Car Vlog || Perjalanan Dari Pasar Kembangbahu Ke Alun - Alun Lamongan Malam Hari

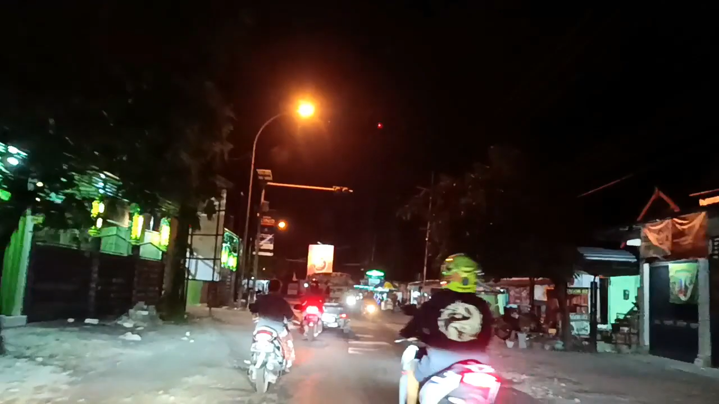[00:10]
Saya doakan semoga selalu dalam kondisi terbaik Lur. Malam ini kita lanjutkan video sebelumnya.
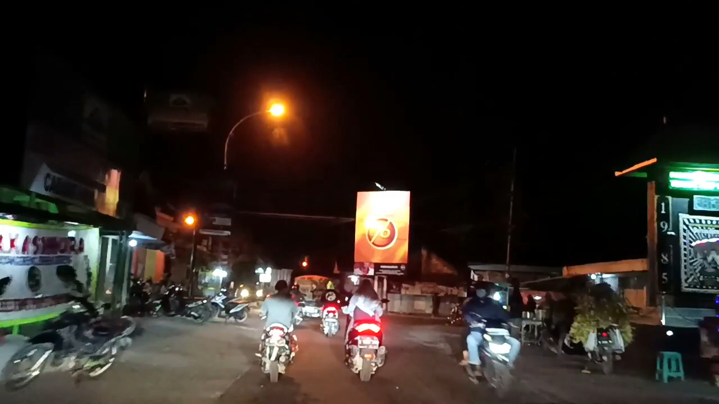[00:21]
Ini lagi ada di Pasar Kembang Bau. Sekarang lagi pukul 19.50 WIB atau jam 8 kurang 10 menit Lur.
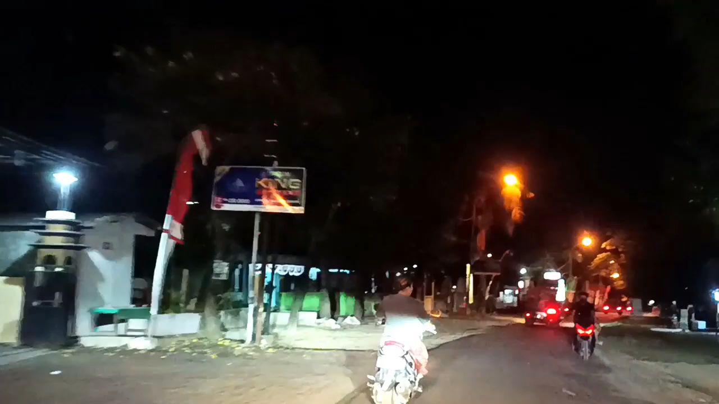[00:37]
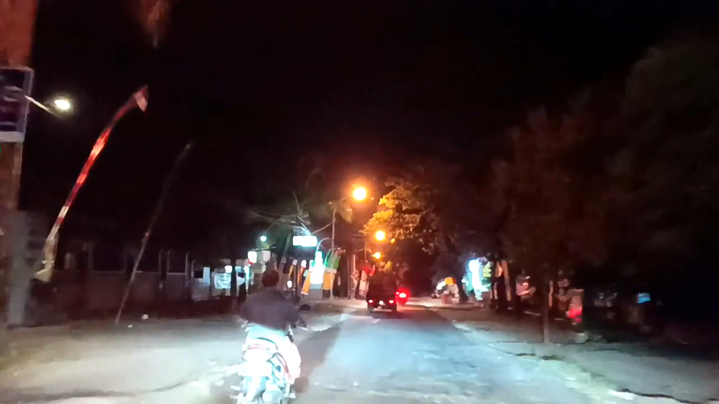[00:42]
Di sebelah kiri ini tadi itu ada kantor polisi,
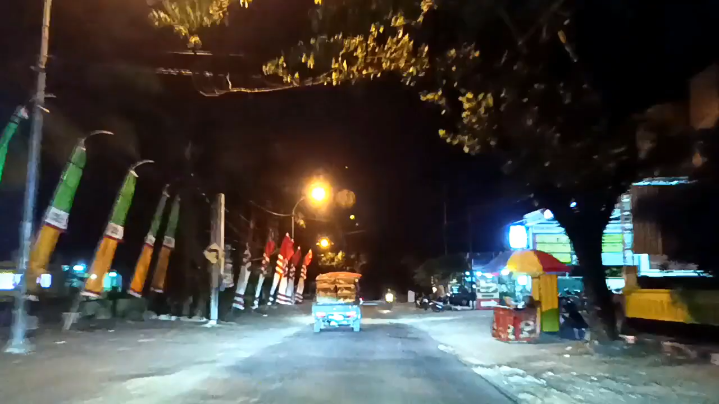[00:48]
kantor KUA, kantor camat.
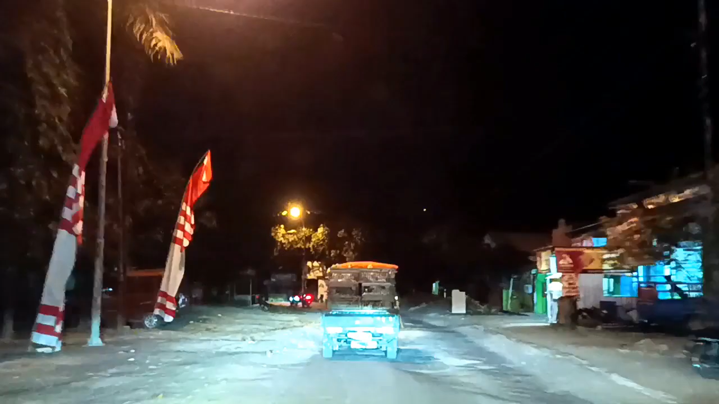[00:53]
Turamil Kembang Bau juga ada di sebelah kiri jalan tadi loh.
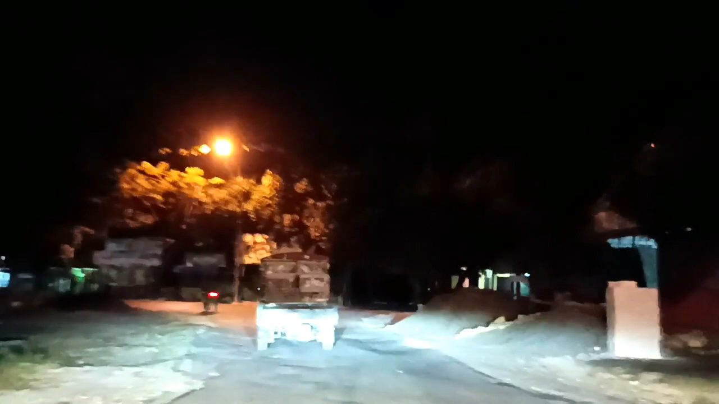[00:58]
Habis ini kita belok ke kiri. Ini masih di jalan raya Kembang Bau.
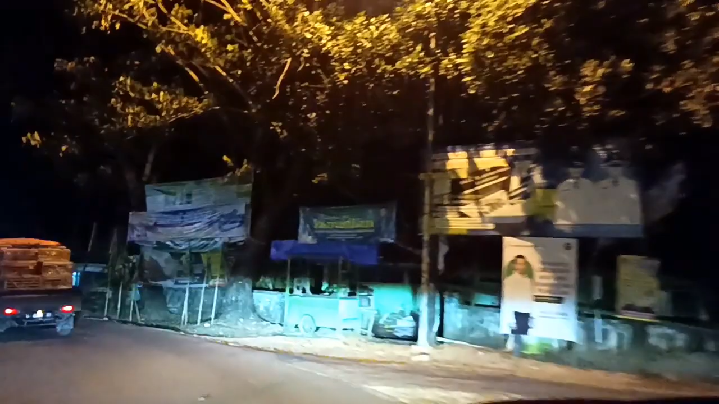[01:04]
Di sebelah kanan itu adalah puskesmas Kembang Bau.
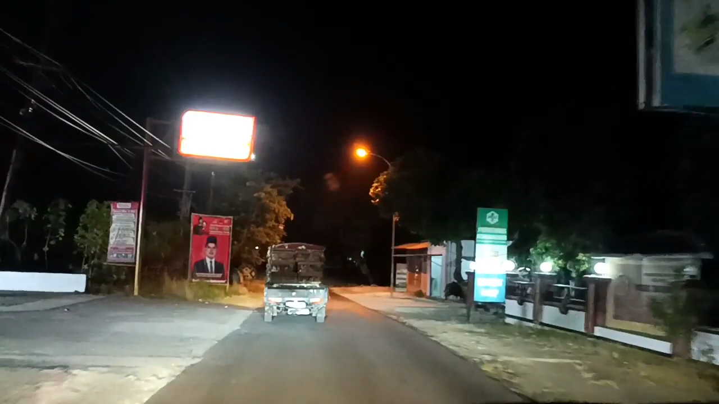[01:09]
Oh ya, untuk video yang ini kita akan coba ini Lur,
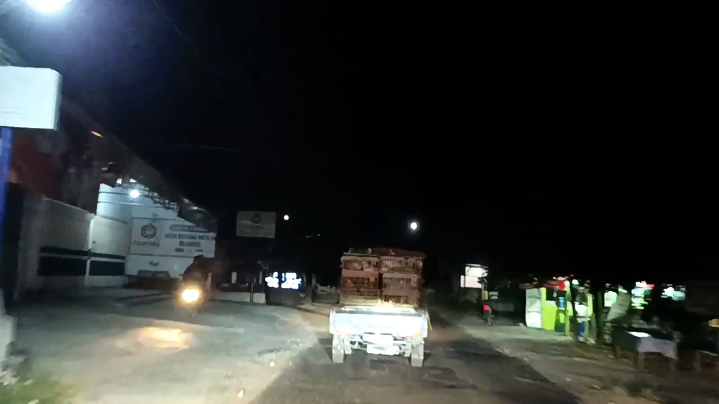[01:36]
Kalau dari pasar tadi, pasar Kembang Bau sampai ke alun-alun Lamongan sana itu
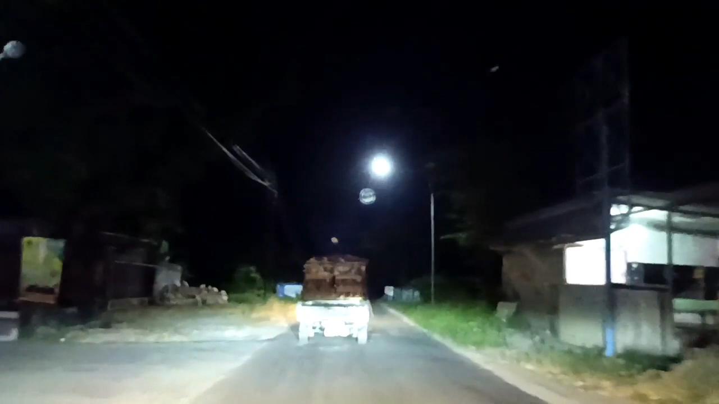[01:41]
jaraknya kurang lebih sekitar 13 km-an Lur. Jadi ya kalau berkendara mungkin nanti butuh waktu perjalanan sekitar 20 sampai 25 menitan. Lihat kondisi jalanan. Normalnya ya sekitar 20 sampai 25 menit gitu. Ya seperti ini Lur, kondisi jalanannya di daerah Kembang Bau. Sebenarnya sih lumayan enak ini.
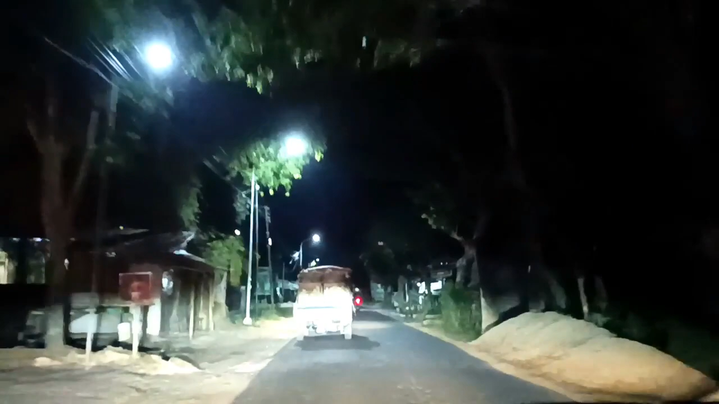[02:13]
Hanya beberapa aja yang masih bergelombang. Tapi nggak ada yang sampai rusak parah atau berlubang gitu, kayaknya nggak ada ini tadi. Untuk kondisi lalu lintasnya jam 8-an seperti ini, jam 8 malam. Ya masih lumayan juga, masih ada lah beberapa kendaraan yang lewat.
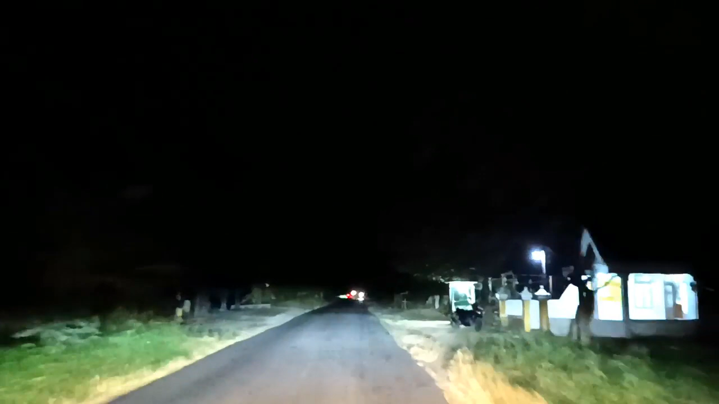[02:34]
Selang 1 atau 2 menit gitu ada kendaraan yang lewat. Jadi masih terhitung lumayan ramai lah. Mungkin nanti ya sepinya kalau sudah jam 9 ke atas, jam 11 atau jam 12 gitu, biasanya baru mulai terasa sepinya.
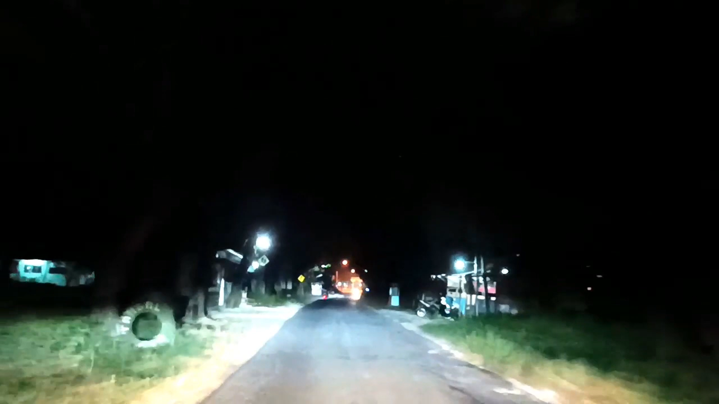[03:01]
Habis ini kita belok ke kanan, itu kita melewati jembatan habis ini.
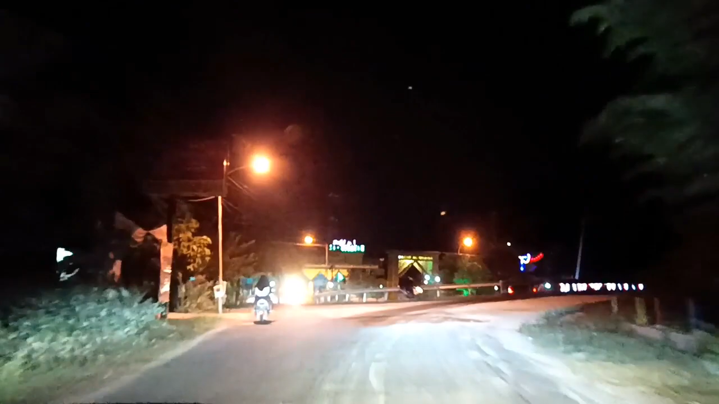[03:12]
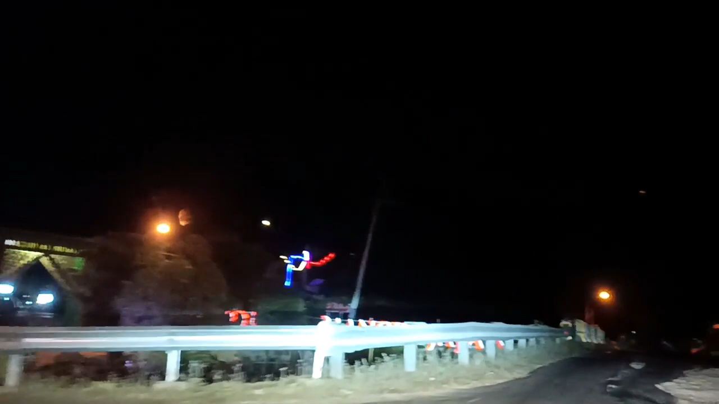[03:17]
Setelah jembatan ini jalanannya itu sudah dicor Lur. Jadi insya Allah ya
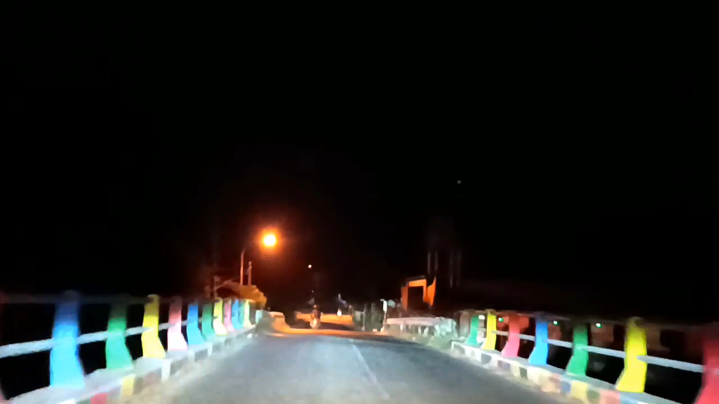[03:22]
lebih mulus, nggak bergelombang, jadi lebih lancar perjalanan. Ini juga masih di jalan raya Kembang Bau.
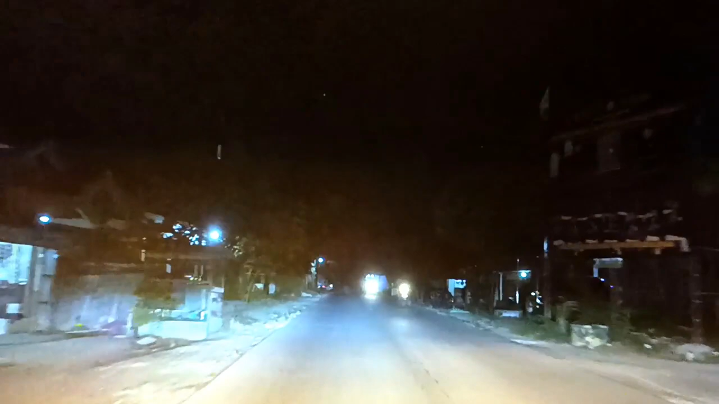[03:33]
Ini kita lurus saja sampai nanti mentok di pertigaan tikung sana.
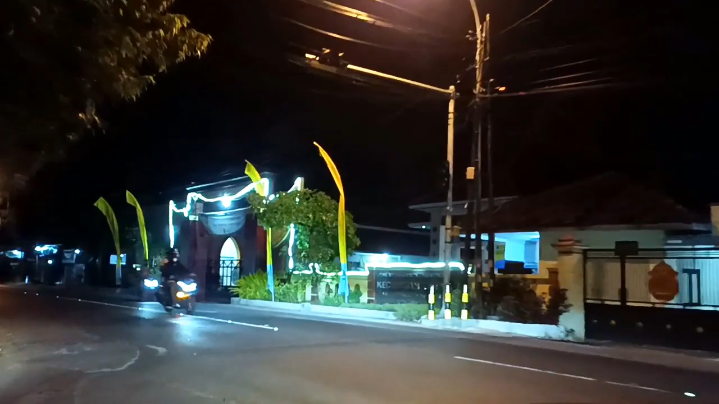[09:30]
Kalau ke kanan bisa ke Mantup sana. Ke Mojokerto juga bisa. Di seberang pertigaan pas itu tadi ada kantor Polsek Tikung.
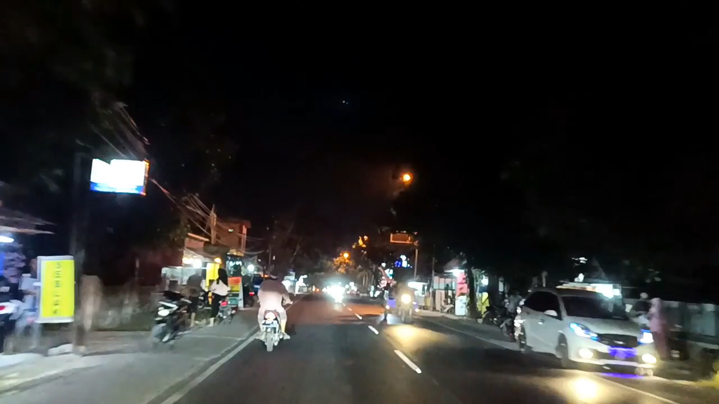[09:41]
Ini kita ada di Jalan Raya Mantup, Lur. Kalau di sini jalanannya sudah lebih luas, lebih mulus juga, terus lalu lintasnya juga lebih ramai dibanding yang sebelumnya tadi. Dan di kiri kanan jalan ini banyak orang-orang jualan kaki lima di sepanjang jalan ini. Jadi kalau mau cari makanan atau jajanan banyak di sini.
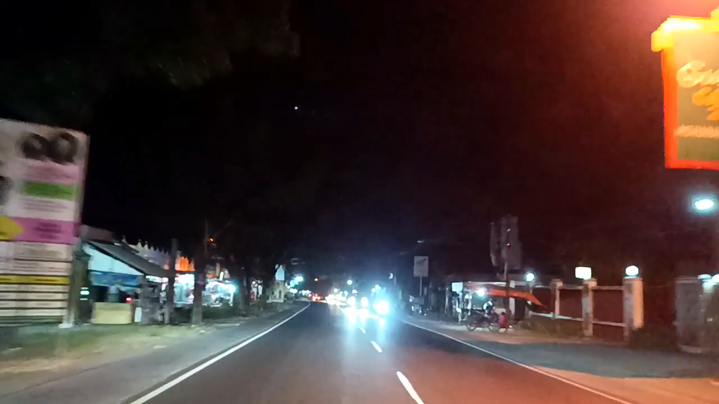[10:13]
Oke, kita lanjut aja perjalanan, Lur.